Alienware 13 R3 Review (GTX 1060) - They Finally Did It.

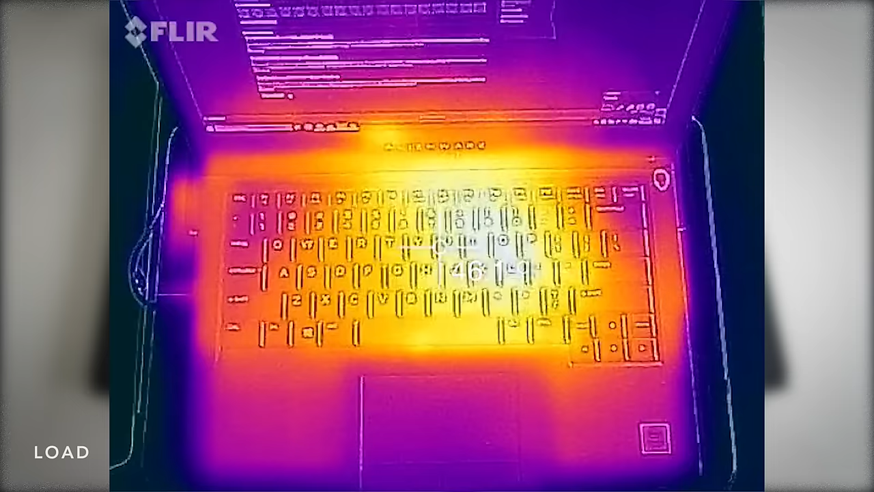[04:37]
Heat output is very comfortable to use, even under load. The thermal management here is on point.